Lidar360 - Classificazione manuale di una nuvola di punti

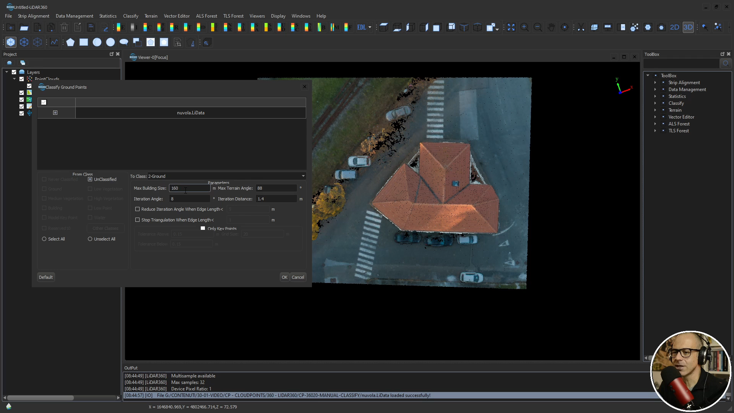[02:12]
e qui il software ti chiede una serie di informazioni per quanto riguarda quello che c'è al suolo e quello che vuole classificare la prima cosa da fare è provare ad avere un'idea di quella che è la max building sites in questo caso 160 è davvero troppo è rimasto il dato che avevo inserito per un progetto precedente max building sites la posso tirare fuori da qua utilizzando gli strumenti di misura che mi
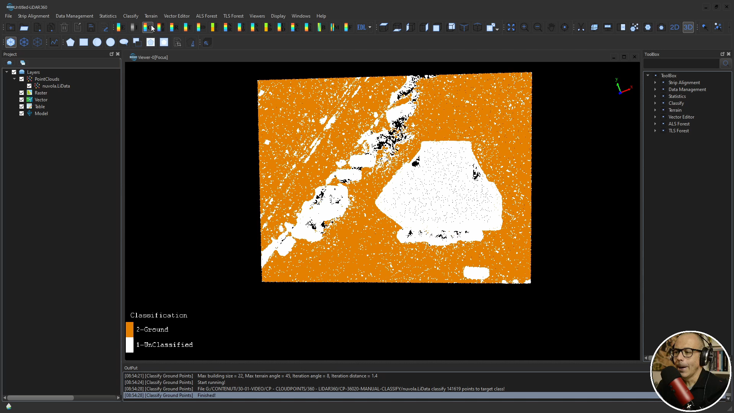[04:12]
io spero che non ci metta molto dovrebbe iniziare la classificazione ecco fatto, è abbastanza veloce perché la nuvola è molto piccola che cosa succede? che alla fine del processo lui ha creato, mi ha dato le classi non è che mi ha dato le classi ha provato a tirare fuori dalla nuvola di punti tutto quello che secondo lui è terreno e me l'ha colorato
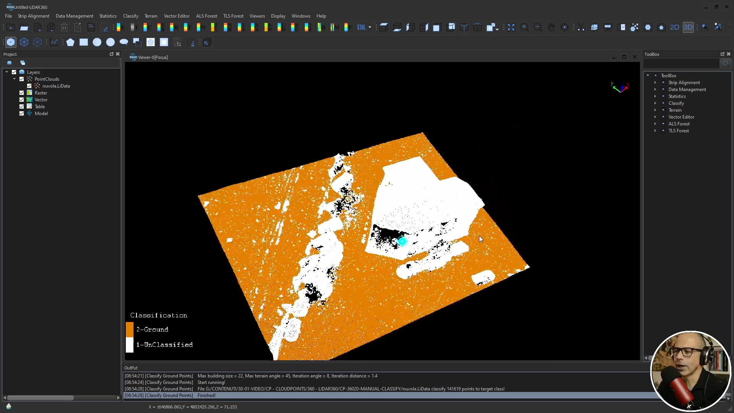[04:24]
in arancione questa è la vista secondo la classificazione le viste le puoi cambiare
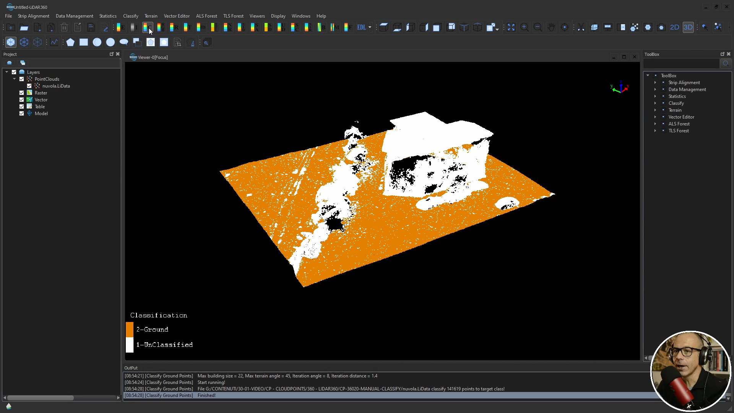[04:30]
qui quindi in questo caso siamo nella vista display by classification se voglio ritornare alla nuvola di punti che non ha perso l'informazione di colore basta che torno qua e il software mi fa vedere la nuvola di punti colorata
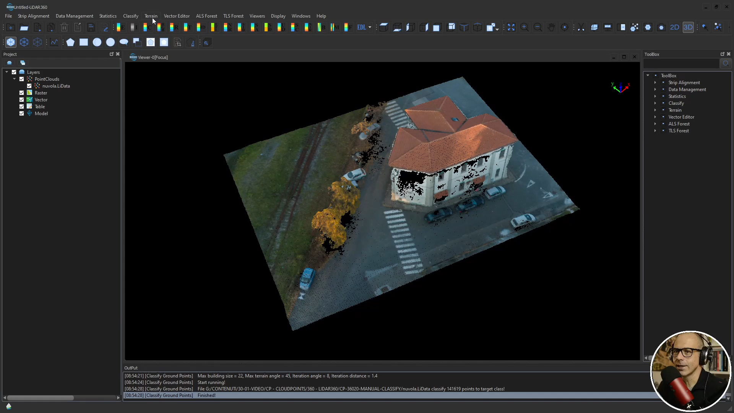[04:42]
quando chiedo di avere la display by class il software mi fa vedere questa finestra dove mi dice che classi della nuvola di punti vuoi che ti faccia vedere? a mano a mano che vai avanti con la classificazione avrai delle nuove classi e in questo caso ne hai soltanto due i punti del terreno classificati dall'algoritmo precedente e i punti che non sono stati riconosciuti dal terreno come terreno dall'algoritmo automatico e quindi sono tutti non classificati se io tolgo la spunta su unclassify
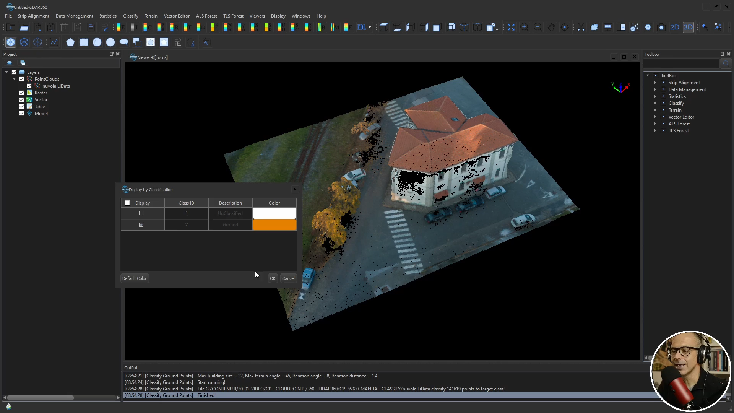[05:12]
quello che riesco a vedere sono esclusivamente i punti del terreno direi che il software ha fatto un ottimo lavoro nella classificazione del terreno nell'estrazione dei punti del terreno c'è qualcosa che secondo me va un pochino risistemato che non è molto caratteristico del terreno ad esempio se
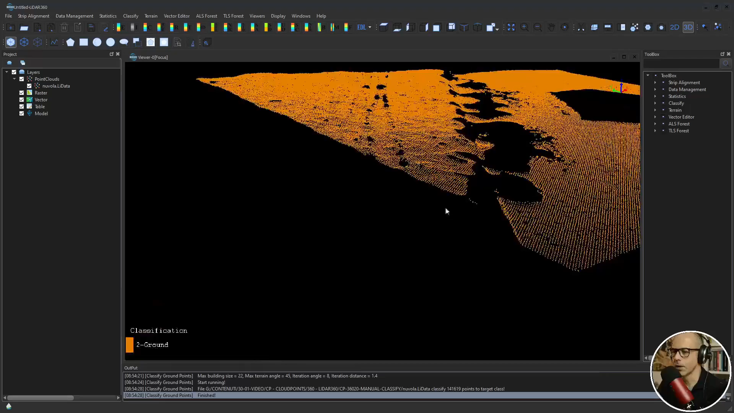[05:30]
mi sposto qua lo vedo l'ho chiappato prima eccolo qua questa sorta di cuspide qui non la vedo molto caratteristica del terreno probabilmente lui ha classificato
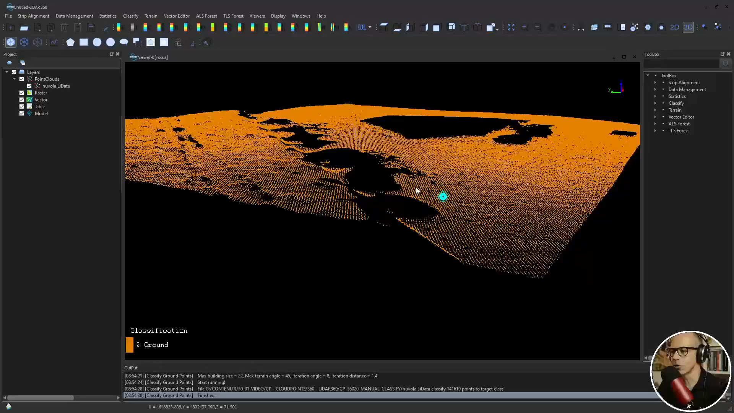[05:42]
come terreno quella che potrebbe essere una vegetazione media per il resto ha fatto un ottimo lavoro ma in questa nuvola di punti non c'è soltanto il terreno ci sono altri elementi e tipicamente quello che vorrei estrarre sono l'edificio, la vegetazione e le auto poi vediamo se a seconda di quanto va avanti questo video se c'è margine anche per
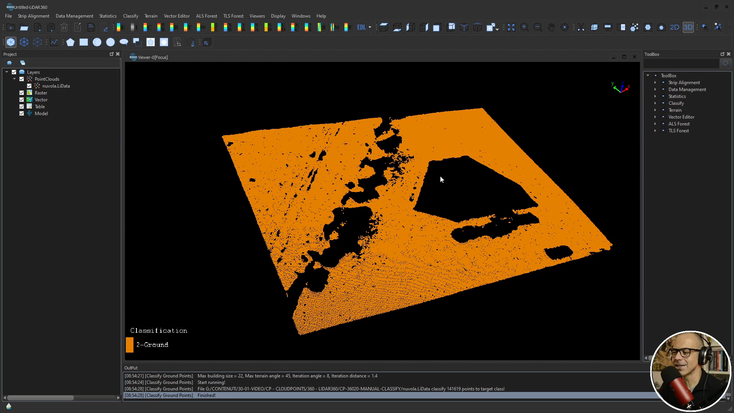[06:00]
classificare il terreno e distinguere tra terreno normale e strada però forse questo è anche meno importante richiedo al software di farmi vedere la nuvola RGB ora vorrei provare a utilizzare un altro algoritmo automatico che ha Leader360 al suo interno che è Classify Building funziona dopo che hai classificato il terreno quindi Classify,
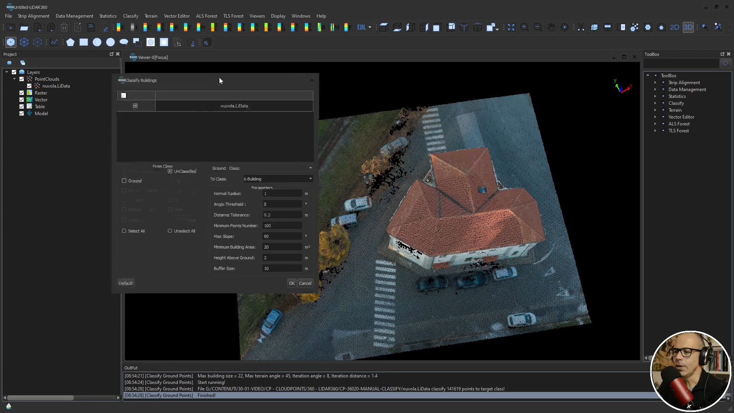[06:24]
Classify Building lui mi apre un altro box dove ci sono una serie di parametri da utilizzare vorrei andare ai parametri di default anche qua magari potrebbe essere interessante fare un video specifico su sulla classificazione degli edifici perché anche qua ci sono un sacco di cose da dire qui mi sembra che sia tutto a posto ok lui cosa farà?
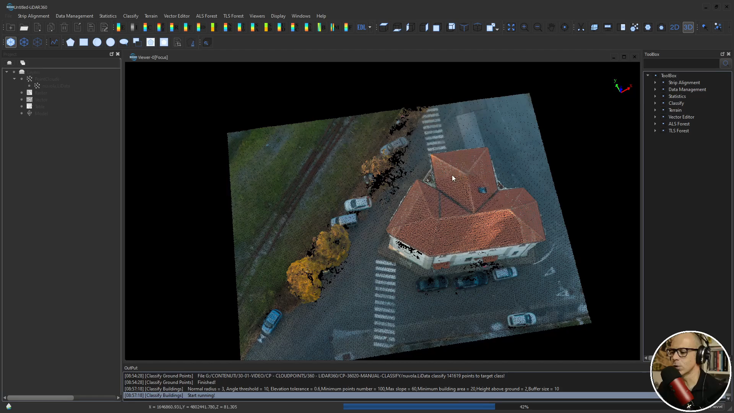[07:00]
passerà la nuvola di punti in rassegna i punti della nuvola in rassegna utilizzando questi parametri come filtro e proverà a estrarre quello che secondo lui sono degli edifici vediamo che cosa mi dà in output allora direi che ha fatto un buon lavoro
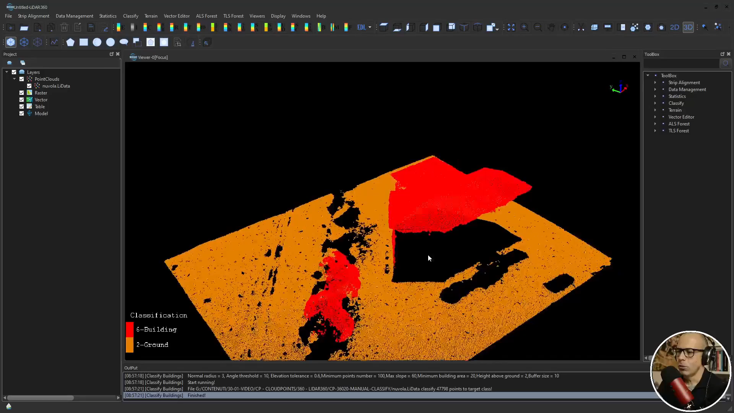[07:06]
per quanto riguarda l'edificio principale poi però lui cosa ha fatto?
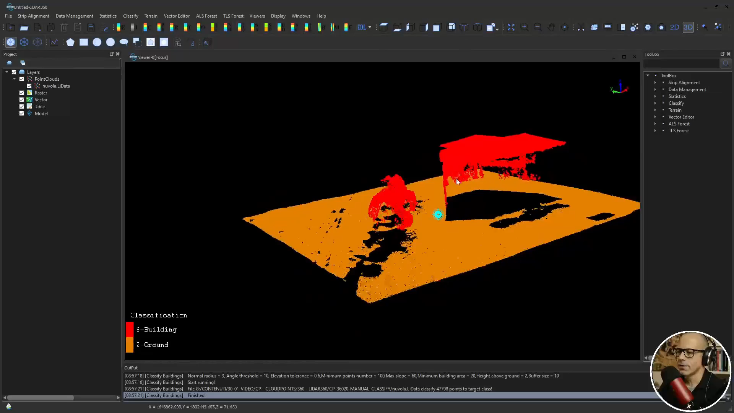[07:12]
si vede che le caratteristiche di questa nuvola l'hanno portato a dire che questi elementi
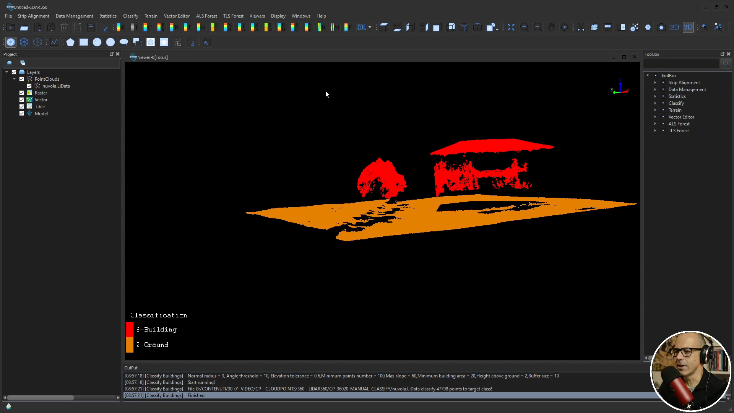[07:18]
qua che se vado nella nuvola RGB è evidente che non sono edifici ma è alta vegetazione questi elementi lui li ha classificati come edifici vedi che si è aggiunta un'altra classe a mano a mano che vai avanti con la classificazione
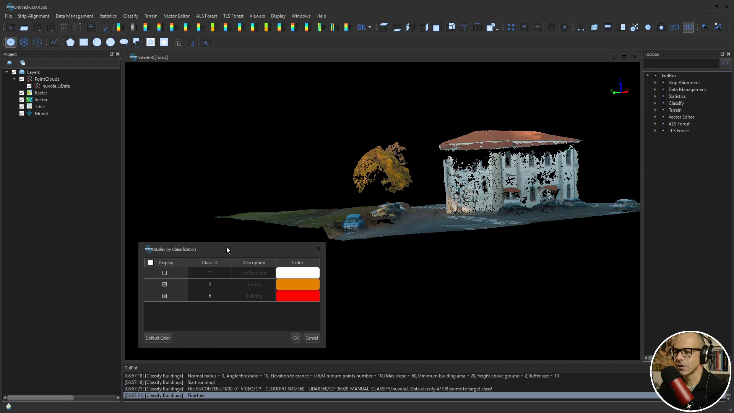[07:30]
che aggiungi le classi c'è una nuova classe la classe ID6 building colorata in rosso questi sono valori di default li puoi cambiare secure display by class lui mi fa vedere il terreno
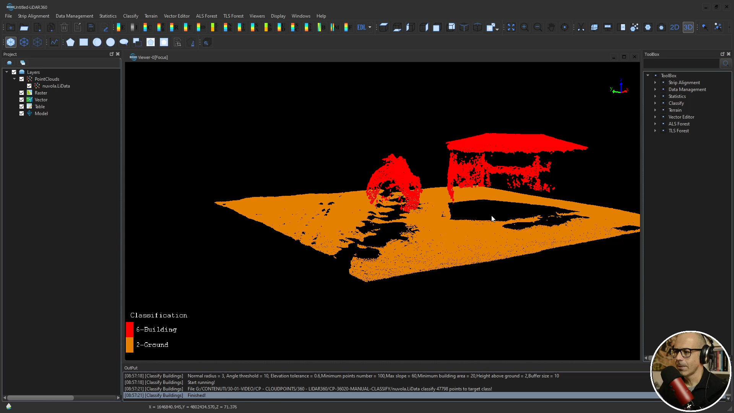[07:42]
e gli edifici se gli chiedo di farmi vedere tutto quello che non è ancora
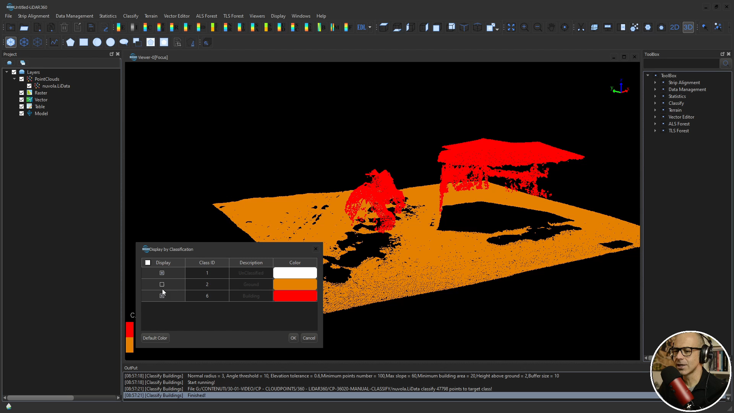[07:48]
stato classificato quindi tolgo la spunta da ground e da building la lascio su unclassified vedi che lui mi fa vedere tutti questi punti a cui non è riuscito a dare
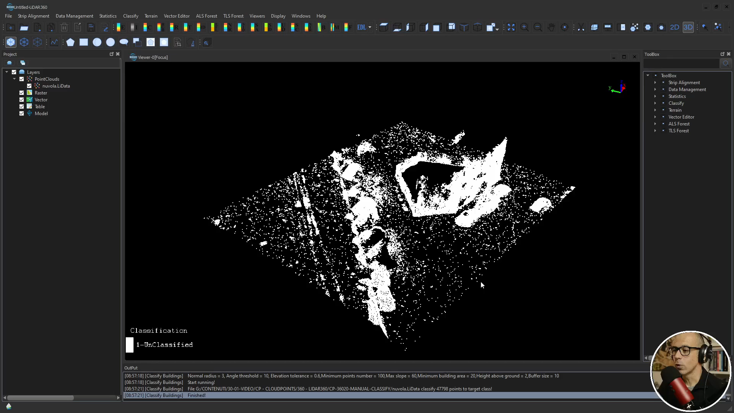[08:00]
una classificazione vedi che ci sono parti dell'edificio che comunque non sono state prese e come
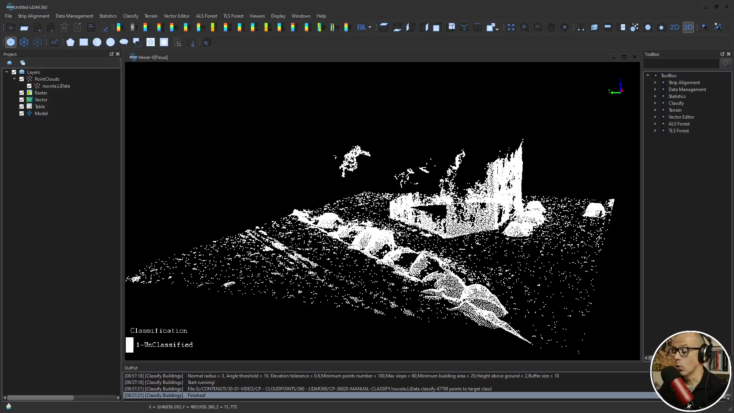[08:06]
edificio in realtà tutte queste parti verticali dovrebbero essere state ricomprese nell'edificio non lo sono state e ci sono delle
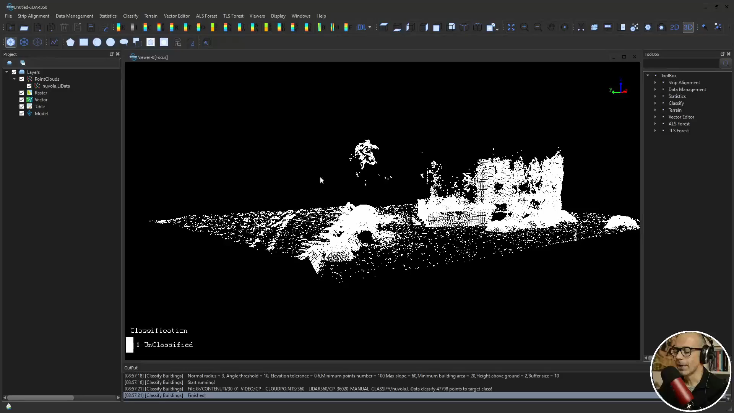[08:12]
parti di vegetazione che non sono state ancora classificate ci sono le auto che non sono state ancora classificate ritorniamo un attimo sulla nuvola sul display by class prova a vedere tutte
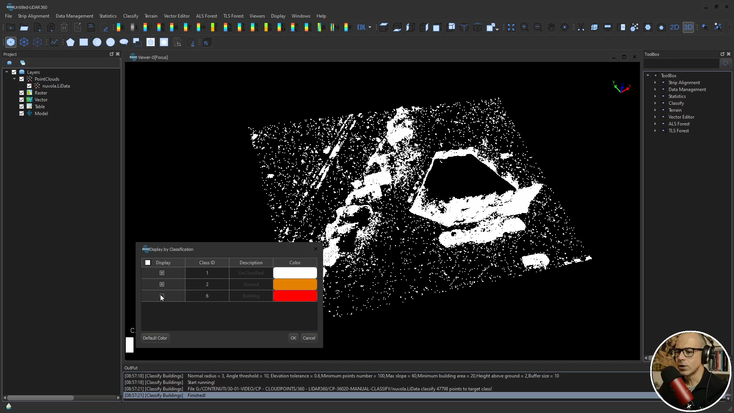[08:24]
e tre le classi insieme ecco ora ho abbastanza completo il quadro di quella che è la classificazione
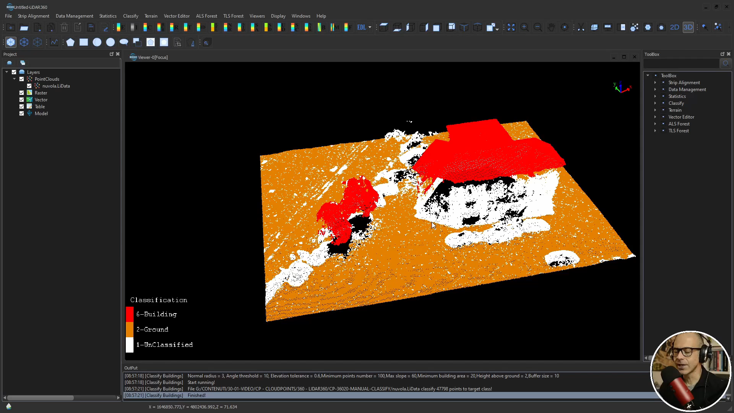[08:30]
fino adesso quello che il software è riuscito a fare fino a questo momento cioè la classificazione del terreno e la classificazione degli edifici c'è una parte che manca potrei andare avanti ancora utilizzando degli altri algoritmi di classificazione automatica semi-automatica classify by height above ground ad esempio quindi una volta che il software ha
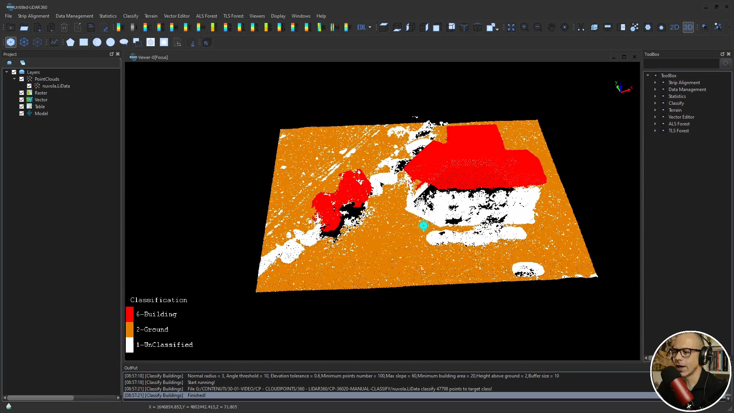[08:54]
classificato i punti del terreno ho la possibilità